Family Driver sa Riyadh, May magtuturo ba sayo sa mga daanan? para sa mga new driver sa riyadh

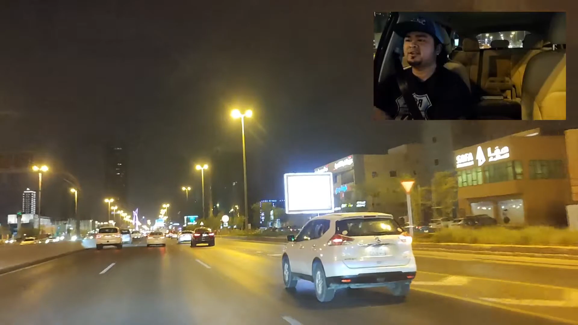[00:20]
Katulad nito, halimbawa, kasama kita, nandyan ka sa passenger seat. Halimbawa, sasabihin ko, eto, kimpahan to. Yan, ganyan-ganyan. Pag dito sa kimpahan, eto, speed lane, tapos mid lane, slow. Yan. Bali, dito, etong lane na to, sa pangatlo, eto, kung nagpapatakbo. Dati, 120 speed limit dito, ngayon, binawasan nila. Kasi masyadong matutulin rin dito. Papasok kasi ito ng city.